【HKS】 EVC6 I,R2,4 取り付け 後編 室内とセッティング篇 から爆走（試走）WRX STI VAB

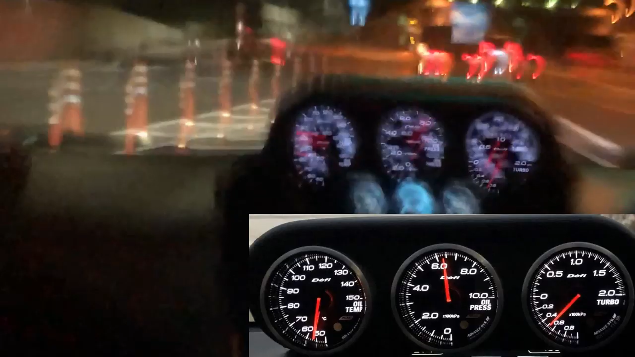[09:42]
こういう感じで下から踏むと下から踏むとねすごいブーストかかるんですよね